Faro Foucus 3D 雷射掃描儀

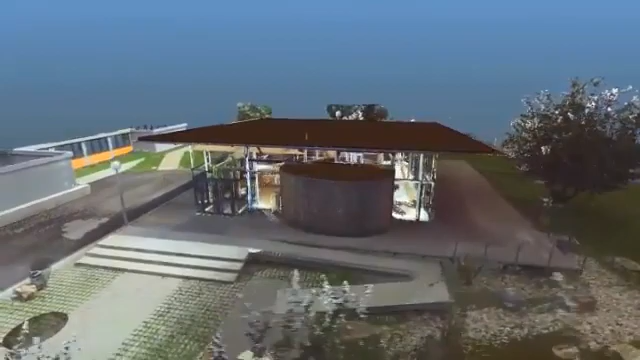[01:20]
Color scans are produced with the help of the integrated digital camera.
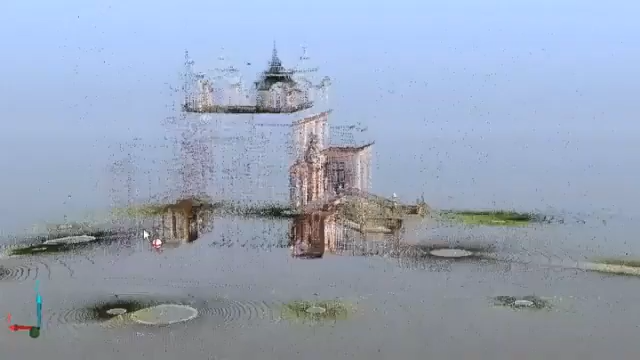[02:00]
the Laser Scanner Focus 3D is ideally suited for a variety of applications.